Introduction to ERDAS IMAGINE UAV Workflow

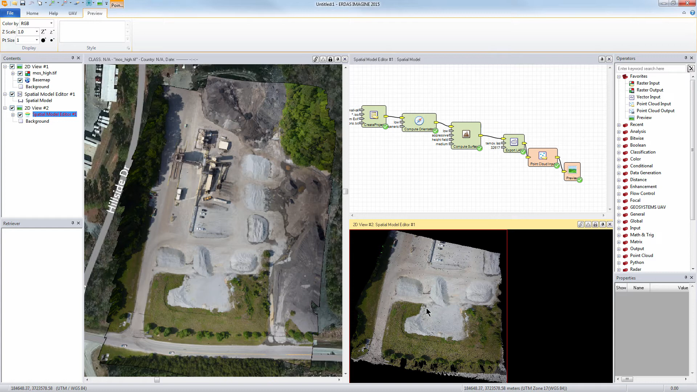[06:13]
If you look at the bottom of the screen there you'll see UTM zone 17 just like we want. So it's geocoded correctly, projected correctly, and it has elevation values based on the color by, the ramp by. So again this is just a preview option so it's not an actual file created yet.
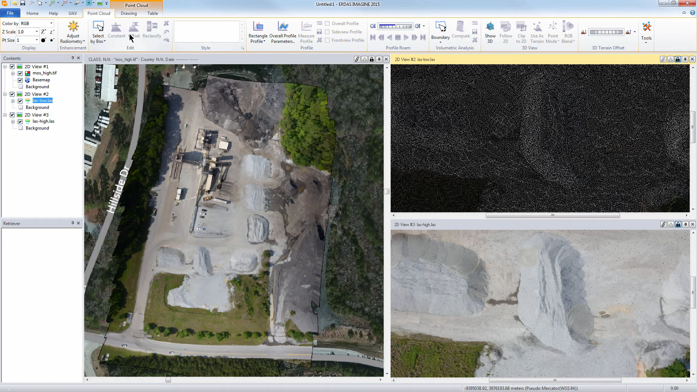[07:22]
If we wanted to we could even bump up those points to kind of mimic what the high resolution looks like. But we're going to leave it as it is. If I add an additional viewer we can kind of take a look at the DSM that's created from that. So let's go to the DSM, eye resolution,
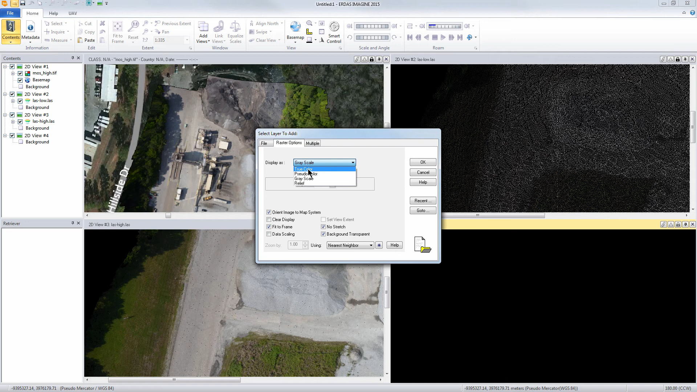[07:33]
load as a relief layer so we can kind of take a look at that. There you have it. Let me zoom in here.
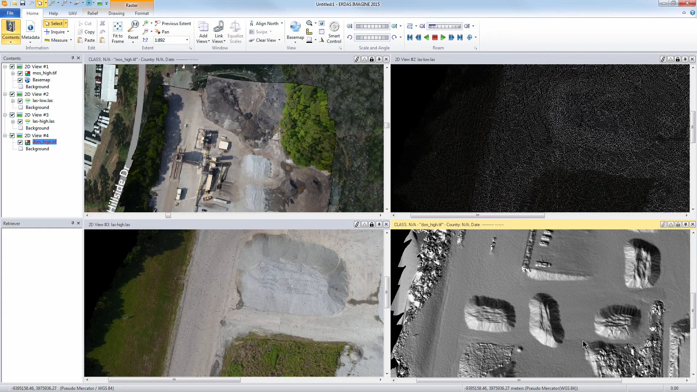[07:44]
You can kind of see the features of the mounds that we're kind of looking at here. And then we can also open up the mosaic layer on top if we wanted to.
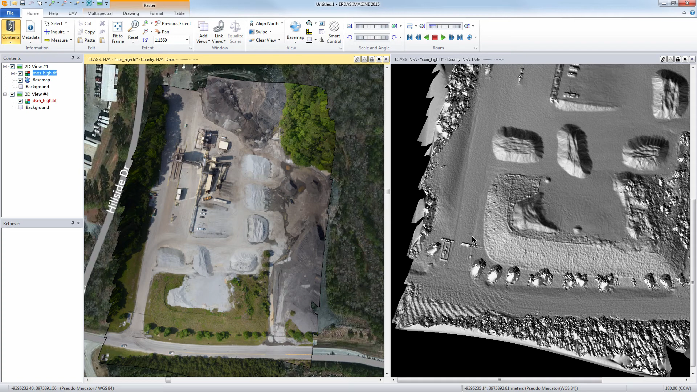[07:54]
Just to kind of show how the mosaic looks from that. And you're actually looking at the mosaic on the left there as well. On top of the, oops, put it in the wrong viewer.
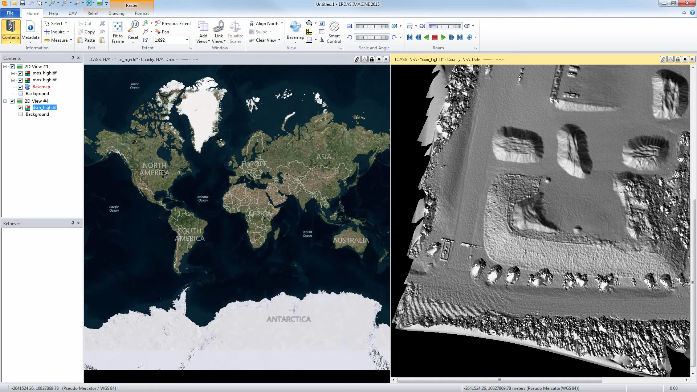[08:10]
So just put this layer in the window and put it in this view over here.
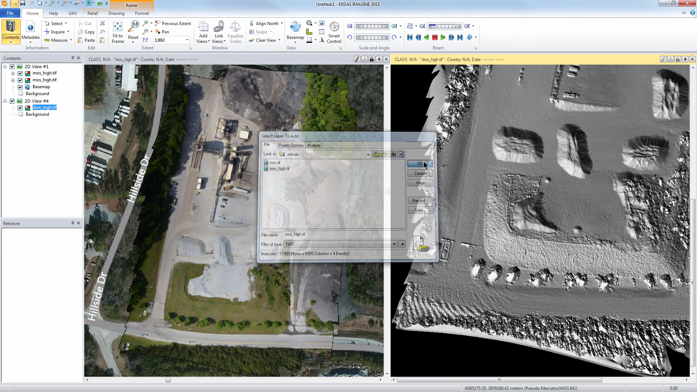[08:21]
And there we have it. So zoom in and take a look at all the imagery.
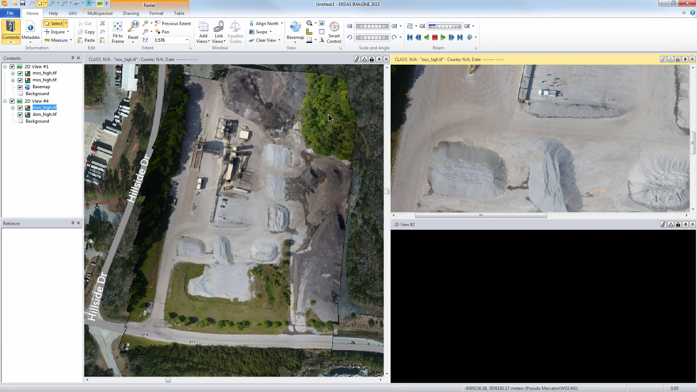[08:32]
And then also if we wanted to look at the point cloud itself and in a 3D environment. Go to the UAV, open the point cloud layer, open the high resolution last file. That turns on or activates our point cloud options which when we click on 3D, show in 3D. It loads up here really quick. And we can kind of zoom in and see those results. And we have it spin around here. Let's use different mounds.